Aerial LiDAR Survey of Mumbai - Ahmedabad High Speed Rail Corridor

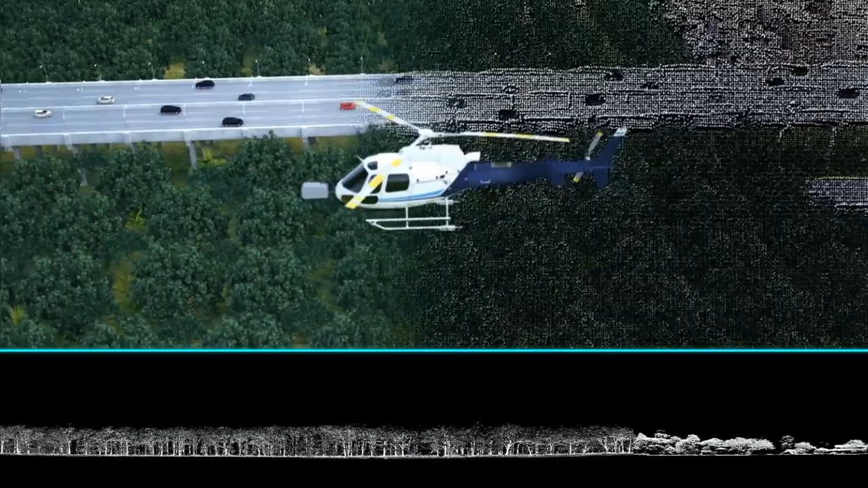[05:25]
As you know, the procedure for creating the LiDAR data is very simple because we are flying the LiDAR, we have got the laser scanner there,
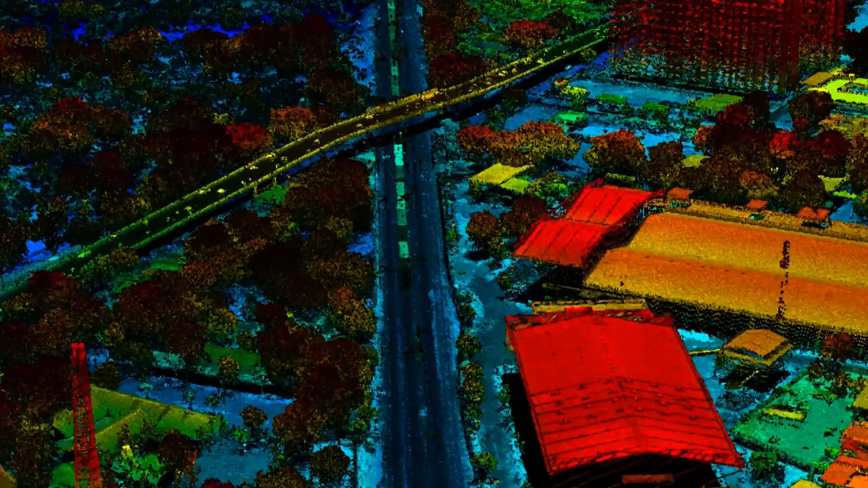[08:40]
At this stage, the data points, they do not know what they are.
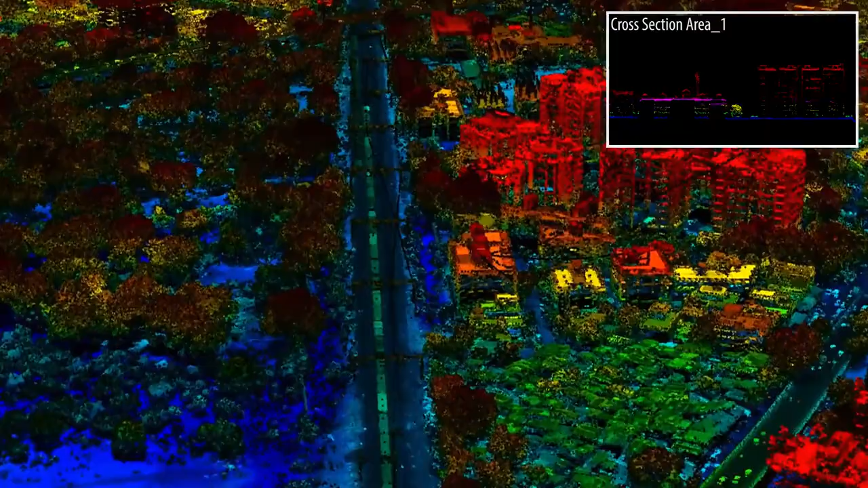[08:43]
Whether they belong to the field, whether they belong to the tree, or the house, or whatever. They are just coordinates. Northing, easting, and altitude.
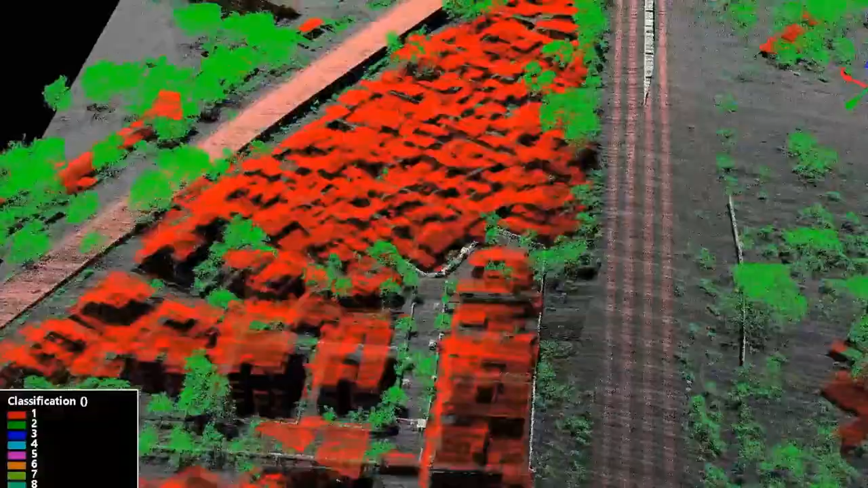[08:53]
Then, we run algorithms on top of this data.
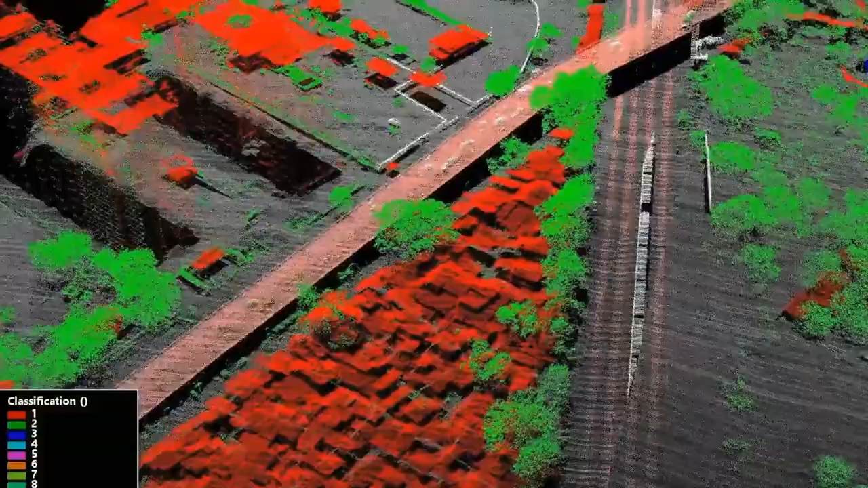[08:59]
Those algorithms are able to separate the ground points in one layer, the vegetation in another layer, bigger vegetation in another layer, houses in another layer, transmission lines in another layer, and so on.
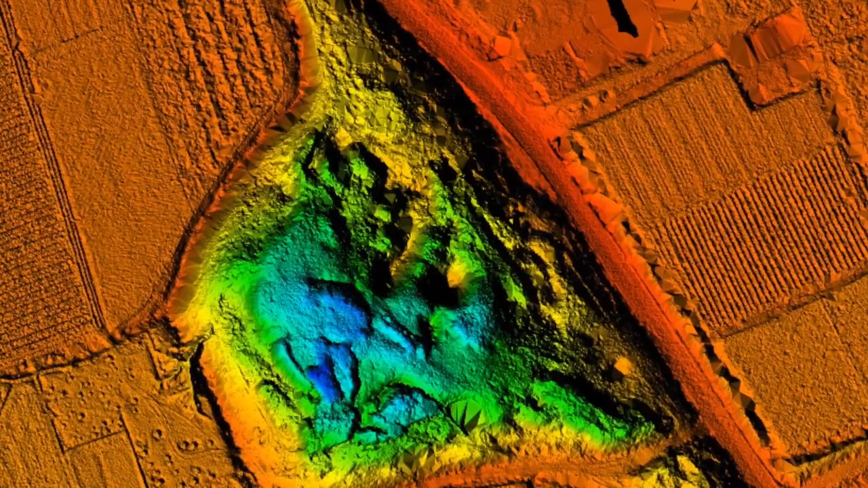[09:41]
These are bare-earth digital elevation model of one meter by one meter grid.
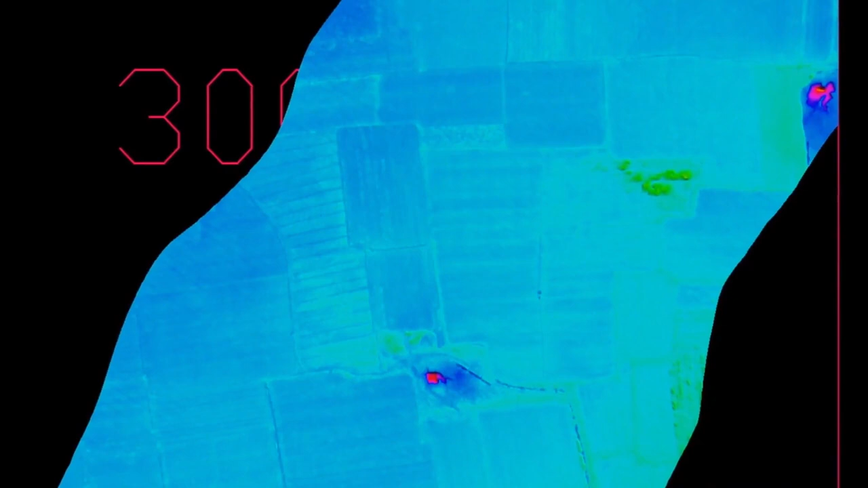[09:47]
Seamless orthophoto of the entire stretch.